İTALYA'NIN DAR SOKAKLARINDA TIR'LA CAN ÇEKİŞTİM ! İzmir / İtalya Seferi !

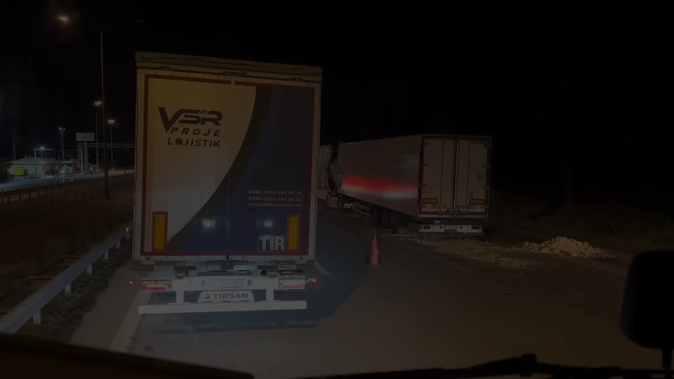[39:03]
Evet arkadaşlar, herkese merhabalar. Tekrardan şu anda geldim ben. Edirne taraflarındayım da. Şöyle Şöyle görüyorsunuz, çok kötü, feci bir kaza olmuş.
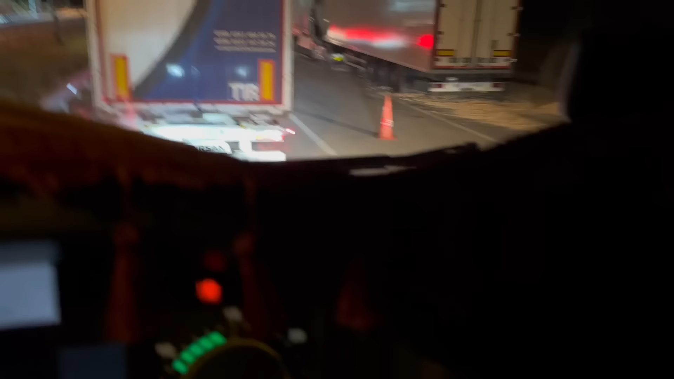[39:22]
İnşallah şoföre bir şey olmamıştır. Evet arkadaşlar, ben de birazdan geçeceğim. Kapıkule'ye geçeceğim. Evraklarımı falan yapacağım. Oradan da